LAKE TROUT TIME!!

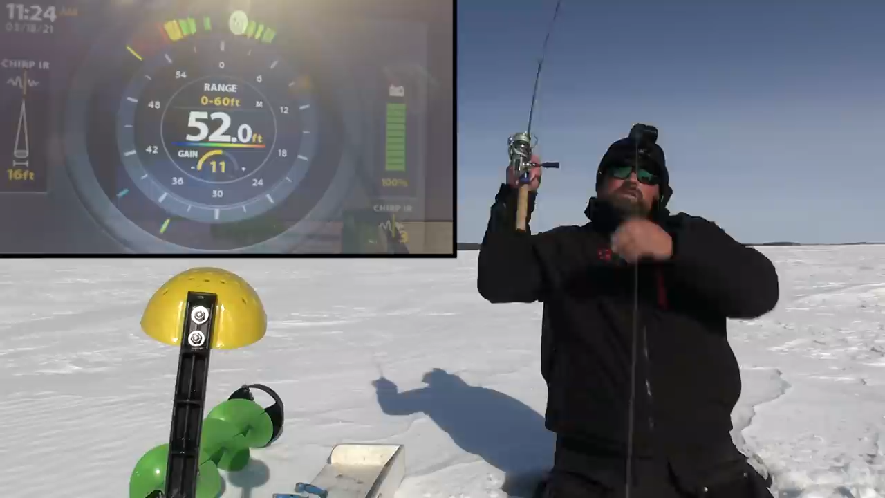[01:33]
On screen: depth 52.0 ft
I hit it already jeez. I just dropped down.
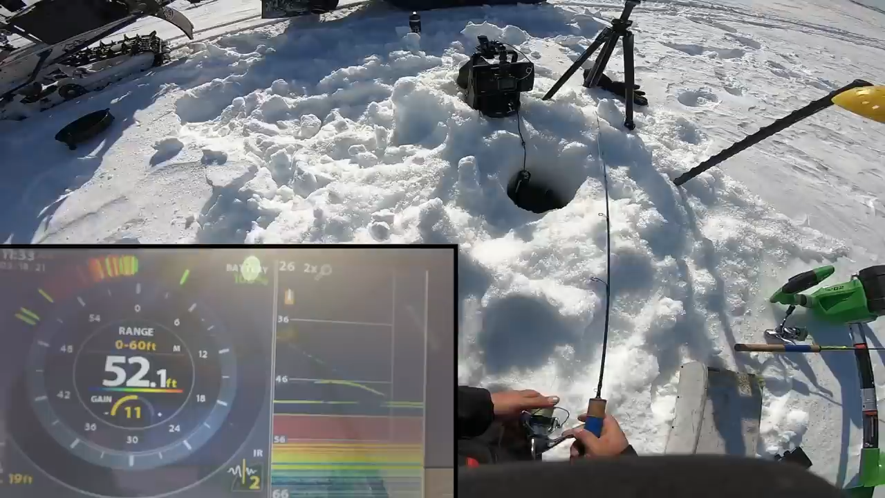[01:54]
On screen: depth 52.1 ft
Got mark down there Fish is interested. It's following me around Oh Got him got him Nice First fish on the rattle bait first fish of the trip first fish of the day. It feels really small What do I have like it feels tiny?
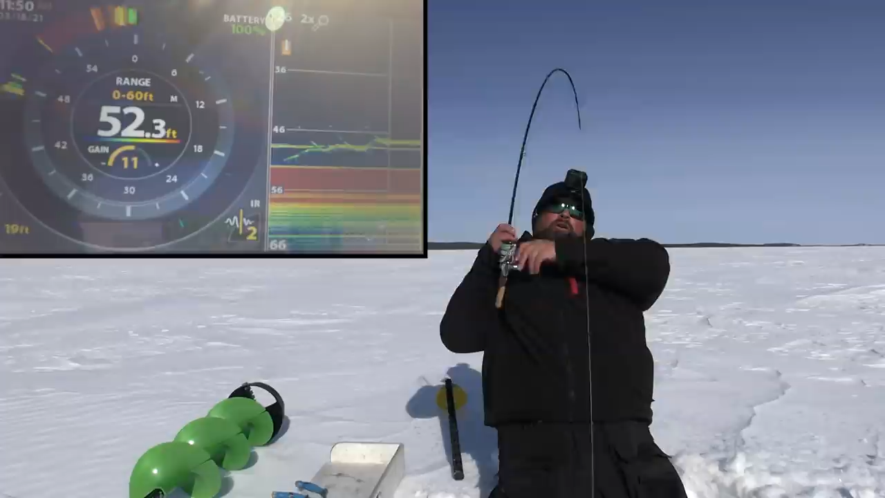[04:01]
On screen: depth 52.3 ft
Oh, oh, no, no, no, no, no better mark to come on come back. Oh, come back come back No a little bit better mark Oh Just didn't hook up That was a good mark or a better mark anyway, I'm gonna put my measuring board on the other side
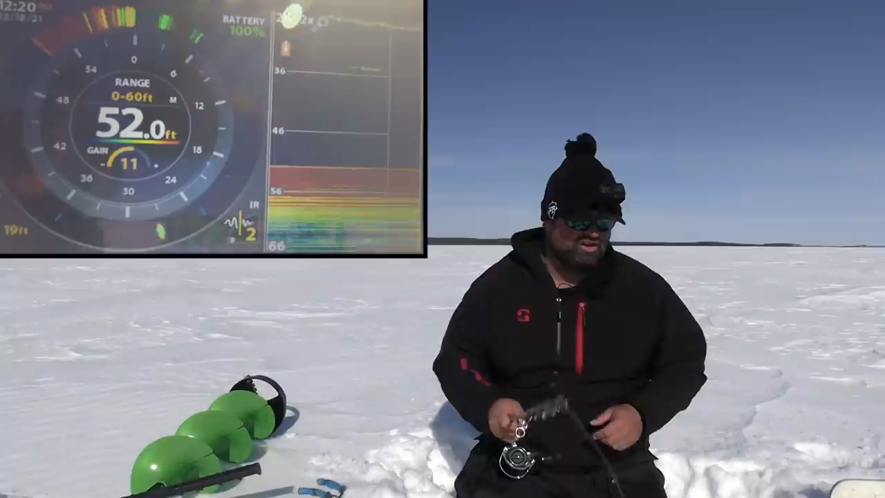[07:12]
On screen: depth 52.0 ft
Oh here comes charging straight up look at that Come on get you ready for a big hook set The thing was just charging Oh god bumped it it bumped it it bumped it bumped it There's another one below it too coming. There's one below it coming too.
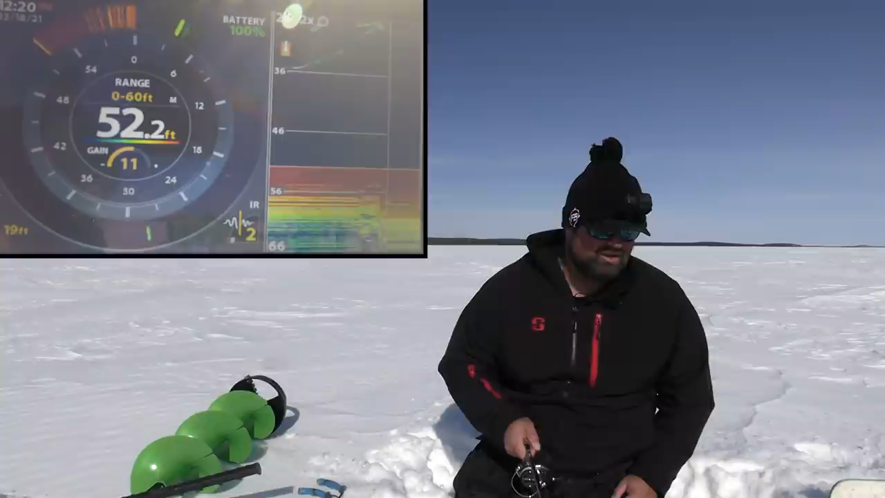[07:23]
On screen: depth 52.2 ft
Come on Come on Gotta stay on these fish gotta stay on these fish wow I don't think it's very big.
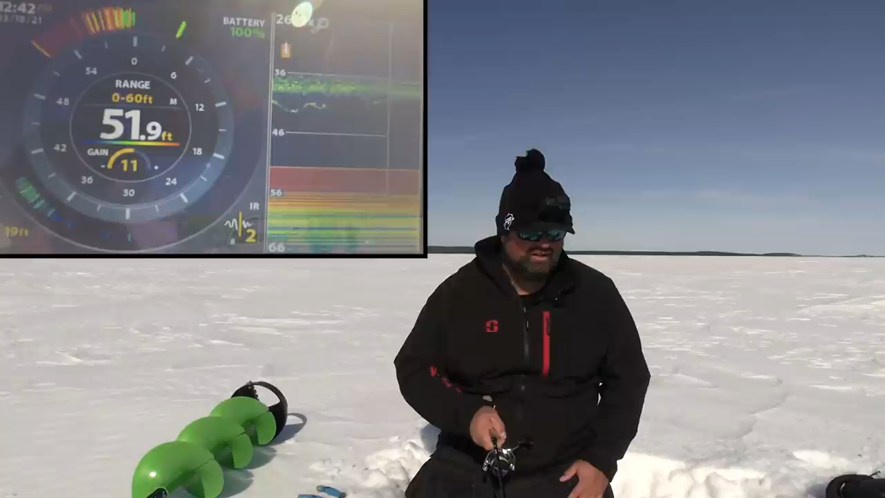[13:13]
On screen: depth 51.9 ft
Oh come on Oh come on look at this Mark's like everywhere oh he bumped it Little guys little guys are the hardest ones to catch all the time All the time Wow But that fish was pretty aggressive he hit it a few times Oh baby
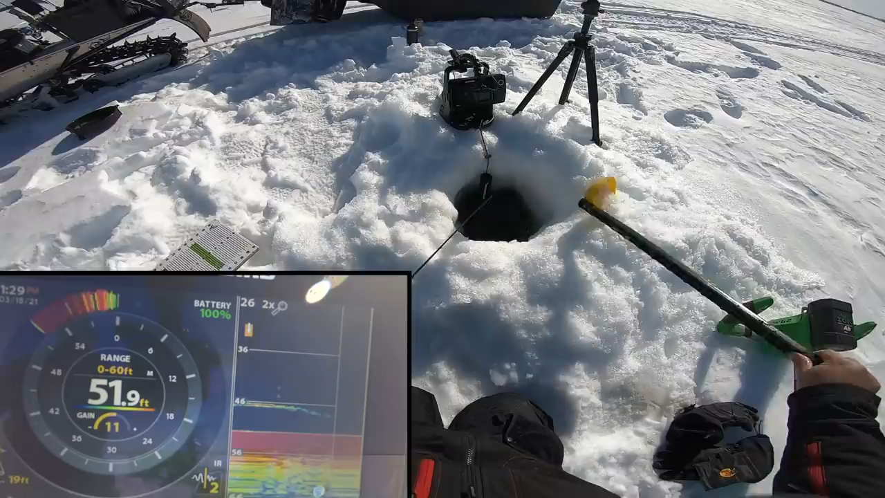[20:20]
On screen: depth 51.9 ft
Like the last fish like I said, I like to sometimes I just like to kind of bounce the bottom a bit like three four times even more or whatever Just jig it one two
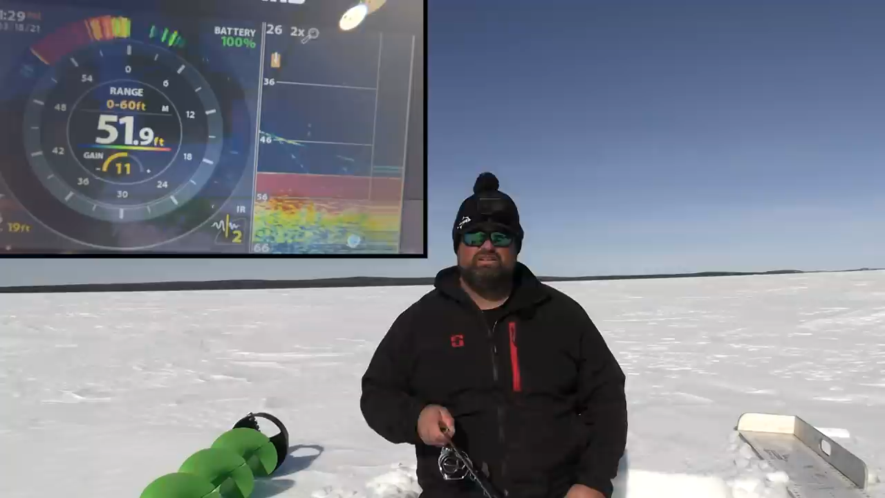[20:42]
On screen: depth 51.9 ft
Three snap jigs on the bottom. Let us sit there on the bottom for a second four Five I got a fish cruising around me there six
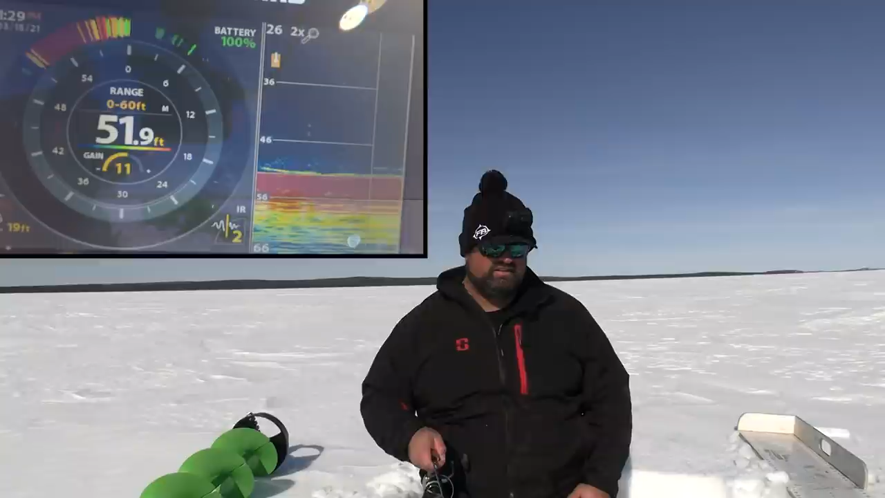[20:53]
On screen: depth 51.9 ft
Seven like I said go as many as you want really and then just do a slow retrieve up and sometimes that'll the trout will start to look up And be like oh that thing's getting away and they'll chase it and they'll they'll crush it usually when they're hitting it in that sense Oh, you come up behind it, but He didn't hit it. He did chase it up a bit I think yeah, he's right there. He's it. He's looking at it.